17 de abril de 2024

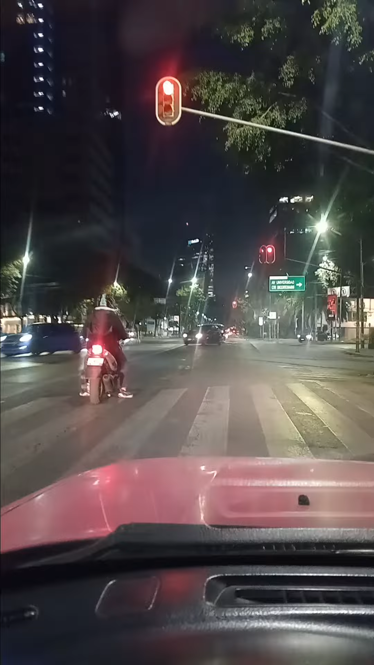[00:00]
Buenos días amigos de YouTube, les habla el señor del taxi. Así se ven ahorita son las 5 con 15 de la mañana. Estoy aquí en la avenida Universidad, no, en Barranca del Muerto. Vine a dejar un cliente. Ya hay movimiento, ya se ven carros en algunos lados.
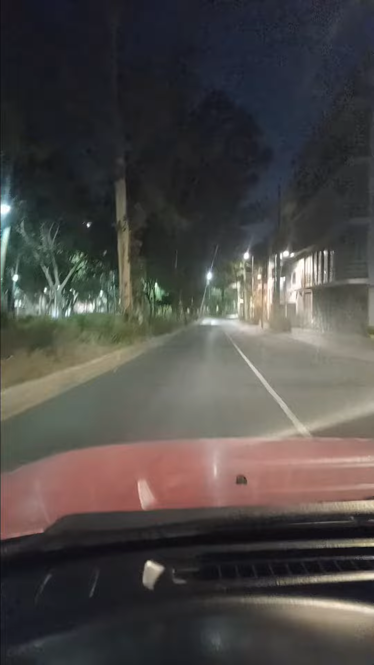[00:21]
Ahorita vamos a agarrar el río Churrusco hacia el aeropuerto para ir a recoger a otros clientes que tengo. Échenle ganas, les voy a dar información sobre un bloqueo que hay ya desde estas horas allá por Aragón. Ahorita les comunico.
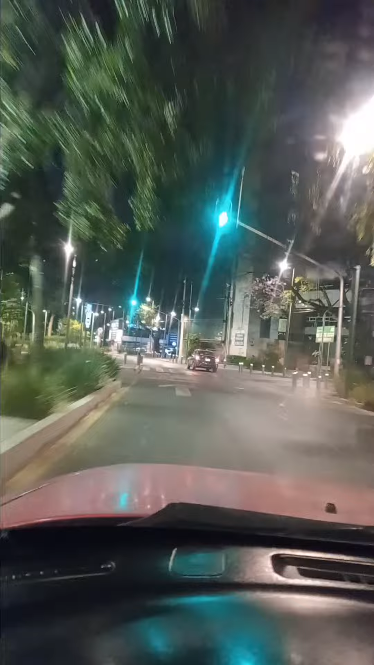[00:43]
Déjenme llegar a Aragón y les mando un video. Suscríbete a mi canal, no te olvides de darle like. Este es un canal informativo del señor del taxi. Que tengan buen día. Este es Río Churrusco.